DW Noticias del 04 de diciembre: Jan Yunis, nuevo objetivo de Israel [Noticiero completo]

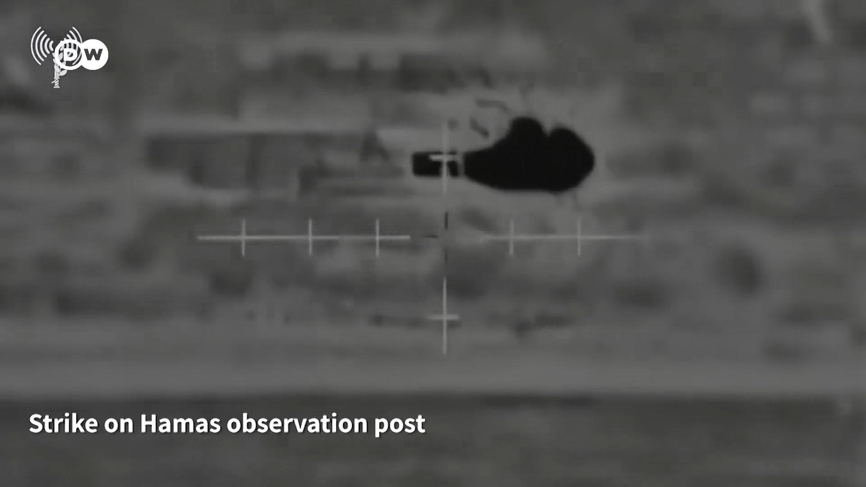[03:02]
Este es el video más reciente publicado por el ejército israelí.
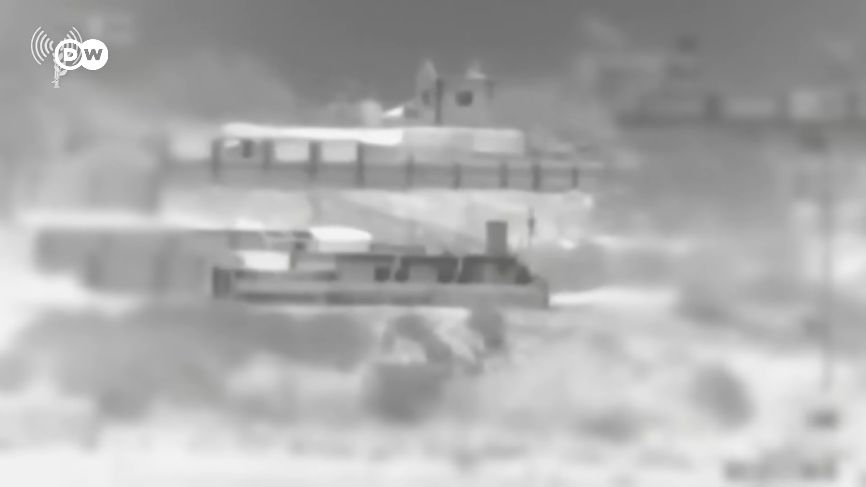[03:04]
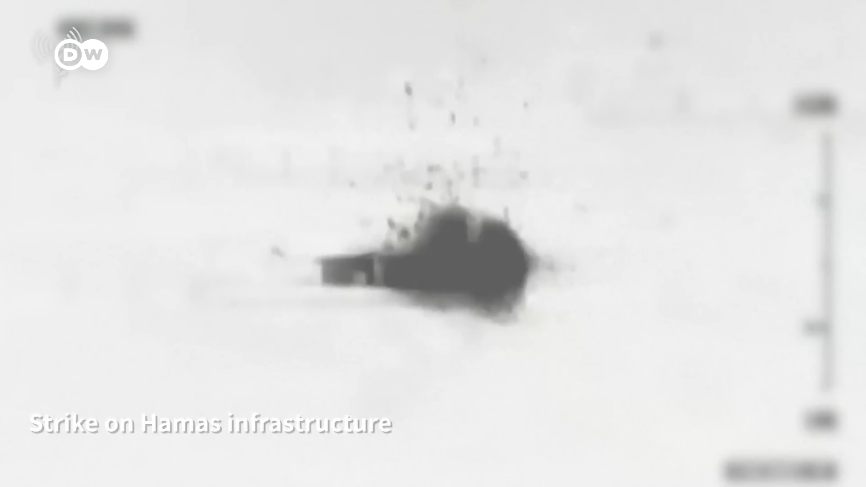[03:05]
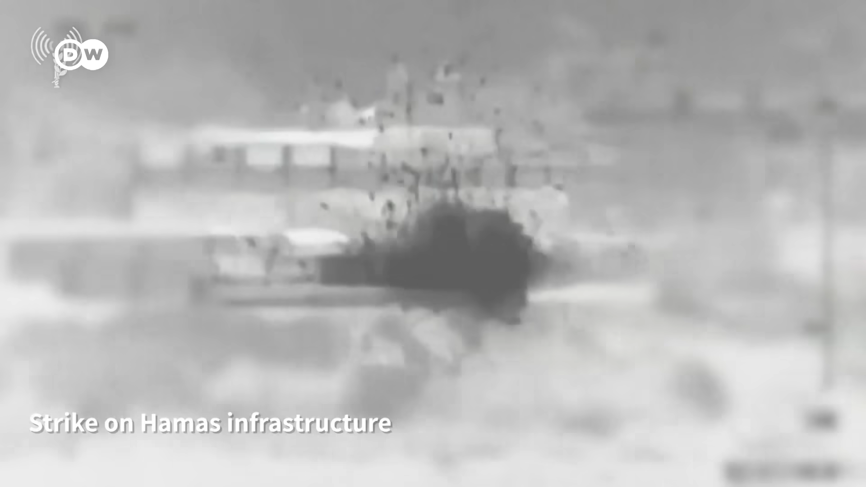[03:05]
Afirma que estos edificios eran utilizados por Hamas.
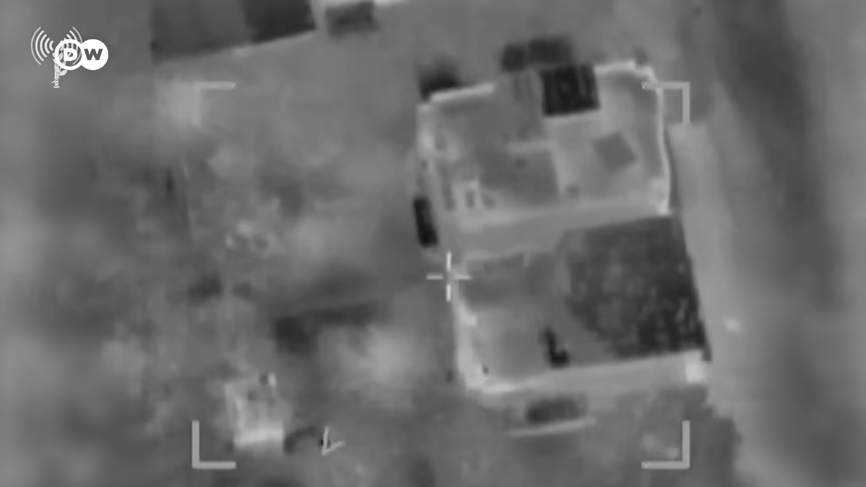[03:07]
Insiste en que está tratando de evitar víctimas civiles.